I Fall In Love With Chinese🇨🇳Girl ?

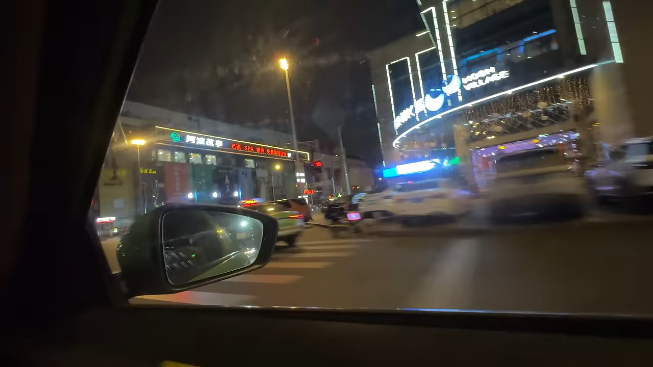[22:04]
ਦੇਖੋ ਇੱਧਰ ਬੁਰੀ ਲਾਈਟਿੰਗ ਜੀ ਹੈ, ਉੱਪਰੋਂ ਰੋਡ ਰੂਡ ਜਾਂਦਾ ਹੇਠਾਂ ਤੋਂ, ਸਾਫ਼ ਸਫਾਈ ਵੀ ਬਹੁਤ ਹੋ ਰਹੀ ਜਮੀਨ।
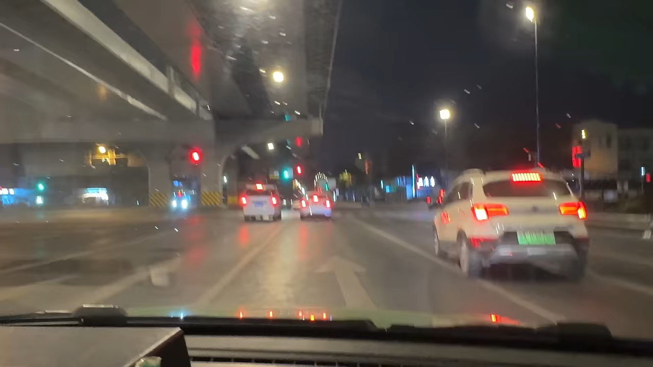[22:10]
ਲੁਧਿਆਣੇ ਵਾਲਾ ਚੌੜਾ ਬਾਜ਼ਾਰ ਯਾਦ ਆ ਗਿਆ ਵੀ, ਜਿਵੇਂ ਉਹ ਬ੍ਰਿਜ ਦੇ ਹੇਠਾਂ ਨਾ, ਪੂਰਾ
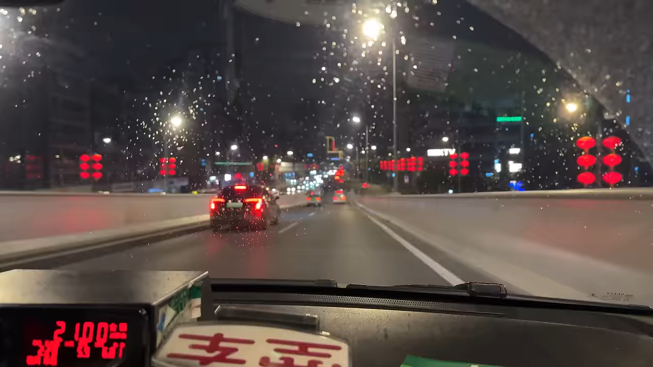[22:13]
ਮੀਂਹ ਆਉਣਾ ਸਟਾਰਟ ਹੋ ਗਿਆ ਵੀ, ਸ਼ੀਸ਼ੇ 'ਤੇ ਕਣੀਆਂ ਪੈ ਗਈਆਂ, ਪਰ ਬਹੁਤ ਸੋਹਣਾ ਲੱਗ ਰਿਹਾ ਵੀ ਸ਼ਹਿਰ। ਸਾਰੀਆਂ ਤੁਹਾਨੂੰ ਉਰੇ ਹਰੀਆਂ ਹਰੀਆਂ ਆਹੀ ਟੈਕਸੀਆਂ ਮਿਲਣਗੀਆਂ, ਹੋਰ ਕੋਈ ਟੈਕਸੀ ਨਹੀਂ ਮਿਲੂਗੀ। ਅਤੇ ਬਈ 22 ਬਣਾਉਂਦੇ ਨੇ ਹੁਣ ਤੱਕ, 6.5 ਕਿਲੋਮੀਟਰ ਹੀ ਅਜੇ ਆਏ ਹਾਂ ਅਸੀਂ।
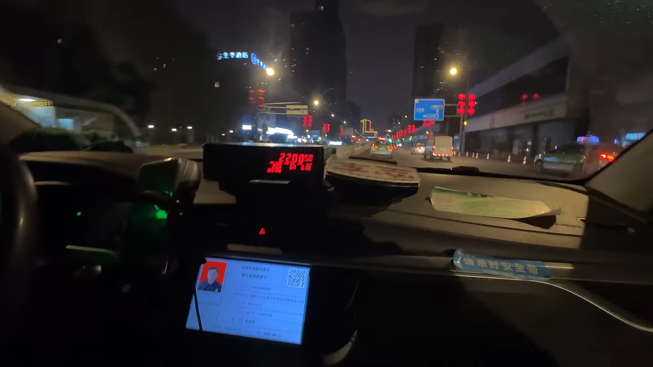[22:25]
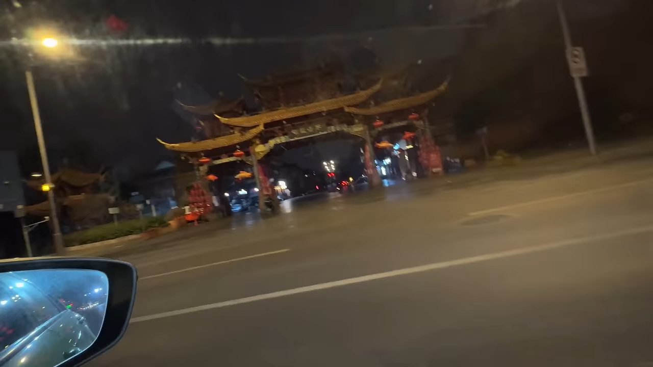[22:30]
ਫੇਰ ਪੈ ਗਈਆਂ ਦੇਖੋ ਕਣੀਆਂ, ਗੇਟ ਜਿਹਾ ਦੇਖੋ ਕਿੰਨਾ ਸੋਹਣਾ ਬਈ।
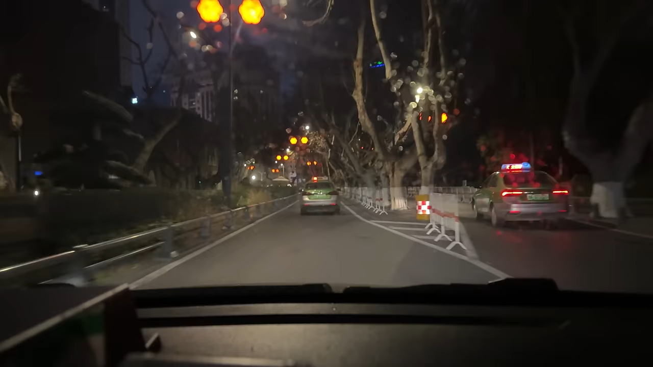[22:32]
ਹੁਣ ਬਈ ਛੋਟਾ ਜਿਹਾ ਸੋਹਣਾ ਜਿਹਾ ਰੋਡ ਆ ਗਿਆ, ਦਰਖਤ ਜਿਹੇ ਲੱਗੇ ਹੋਏ ਆ, ਸਿੰਗਲ ਜੀ ਸੜਕ ਹੈ।